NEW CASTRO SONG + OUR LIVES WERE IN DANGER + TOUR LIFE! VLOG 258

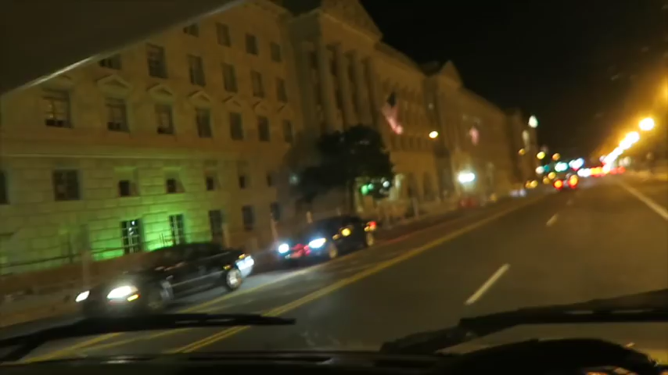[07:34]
Look at this. It's like the British Parliament. And then, isn't it? I don't know. Jay says that's Congress.